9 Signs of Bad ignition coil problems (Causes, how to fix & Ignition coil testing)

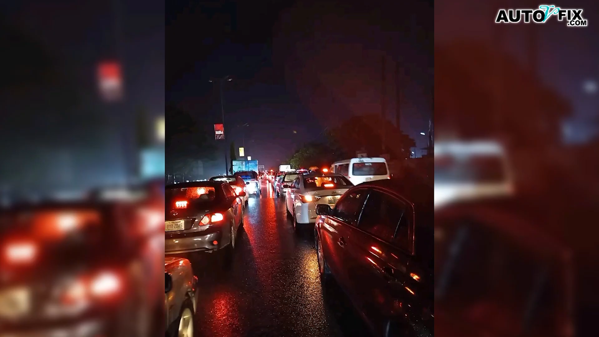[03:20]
You're idling in traffic and the engine just shuts off.